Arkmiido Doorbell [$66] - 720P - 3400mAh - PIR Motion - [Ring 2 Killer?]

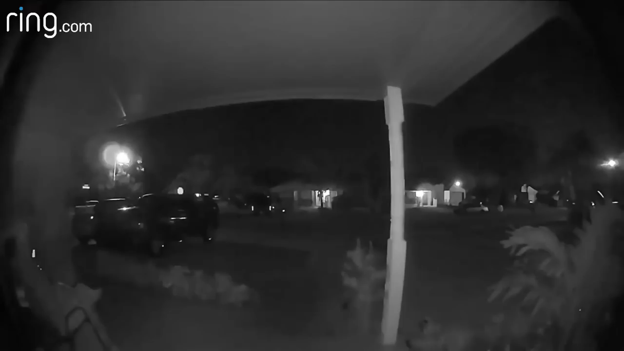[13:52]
vision recording this one does a lot better i mean it records um with more details than on the ring 2 device and here you guys can see the perfect clip right now this is for the ring 2 and you guys can see that it is blurred out it doesn't seem as clear but now when you compare it to the arcmedo you guys can definitely tell that well there's better picture of it you can even see the palm trees on the back side you can even see the house on the background a lot better so on that side i had to give it to the arcmedo when it comes to night vision so overall guys i need you to tell me in the comment section below